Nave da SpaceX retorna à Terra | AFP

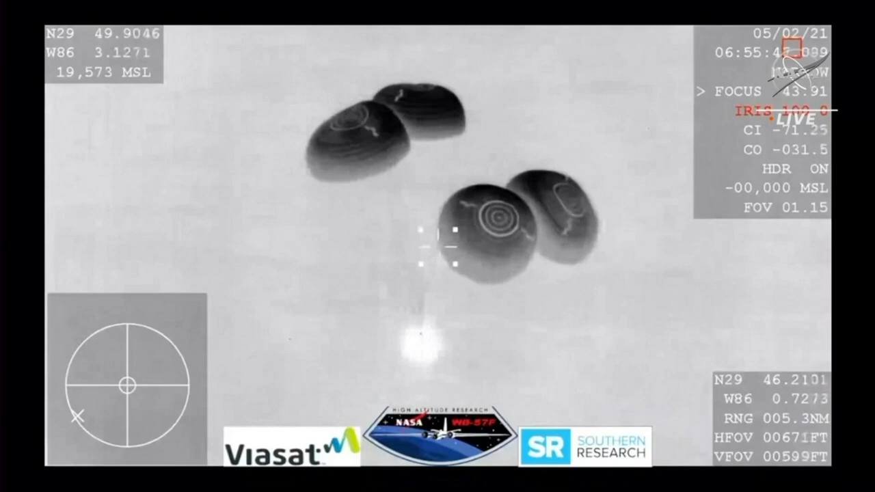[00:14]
A cápsula Crew Dragon, da empresa SpaceX, aterrissou no Golfo do México, sudeste dos Estados Unidos, depois de um voo de seis horas e meia a partir da ISS.